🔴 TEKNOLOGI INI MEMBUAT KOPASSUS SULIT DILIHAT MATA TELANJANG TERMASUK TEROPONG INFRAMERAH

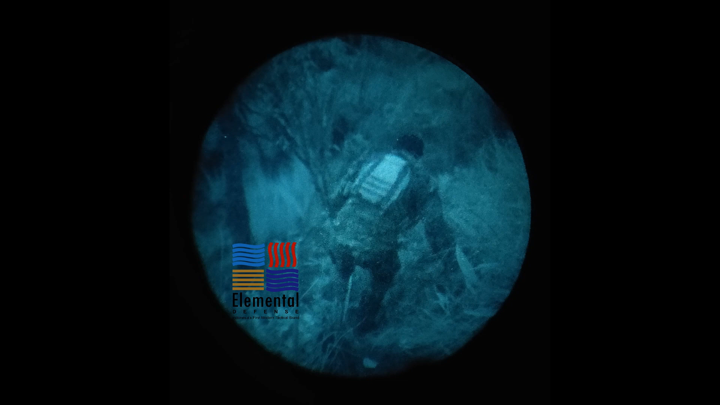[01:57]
prajurit yang menggunakan loreng ini mampu bersembunyi dan terlindungi dari pengamatan visual musuh baik siang maupun malam
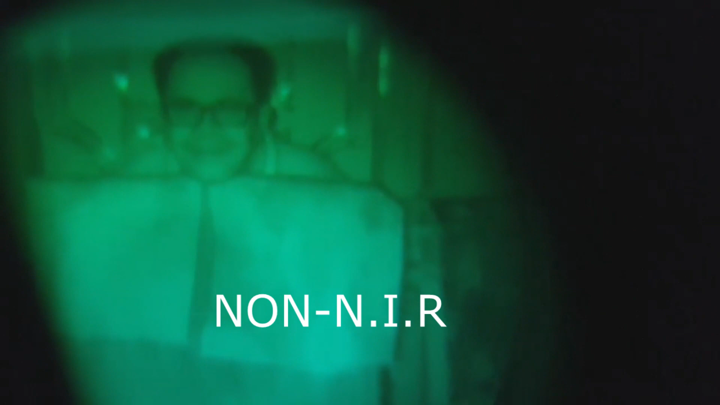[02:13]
kembali cahaya iluminator saat dipantau menggunakan night vision maupun CCTV biasa Sebaliknya,
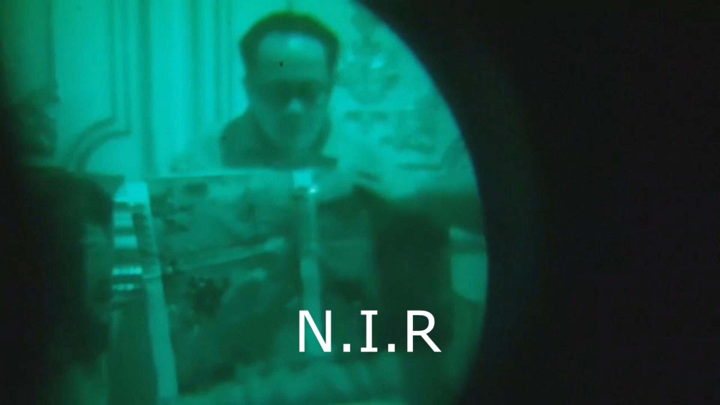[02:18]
seragam yang menggunakan NIR tetap mempertahankan corak patternnya